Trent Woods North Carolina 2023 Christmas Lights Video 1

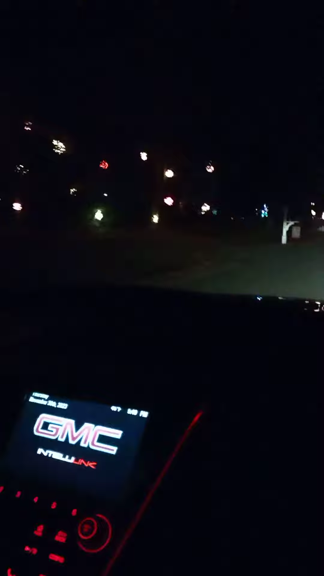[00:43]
The voice that agrees right now. That house has nothing. That house has nothing.
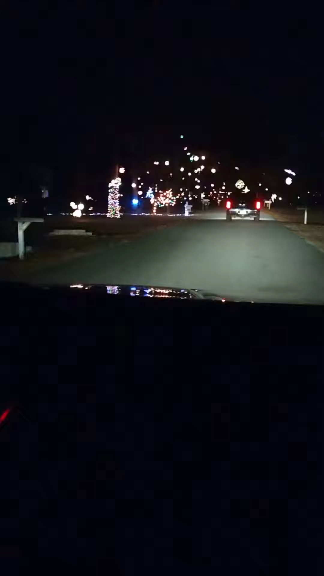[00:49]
Everybody else is like all that doubt. It's alright. There's a couple, I guess they're just not at two nights.
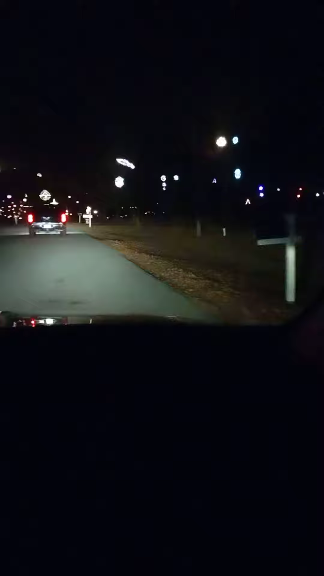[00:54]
Or maybe they're not at home. This really is spectacular though, the lights. Oh, this is so great.